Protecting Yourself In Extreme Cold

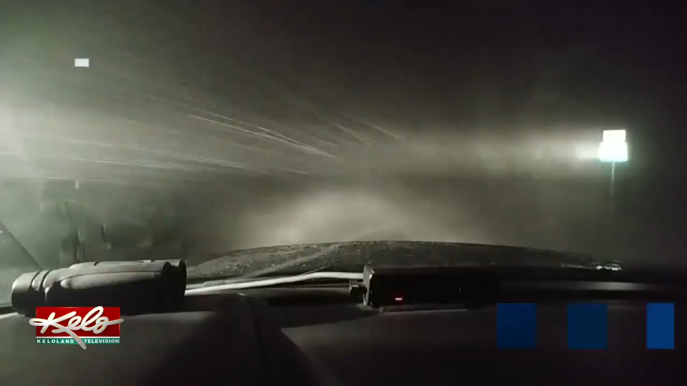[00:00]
this video from overnight near Aurora. As temperatures continue to drop and the wind picks up over the next couple of days, these harsh conditions can be deadly.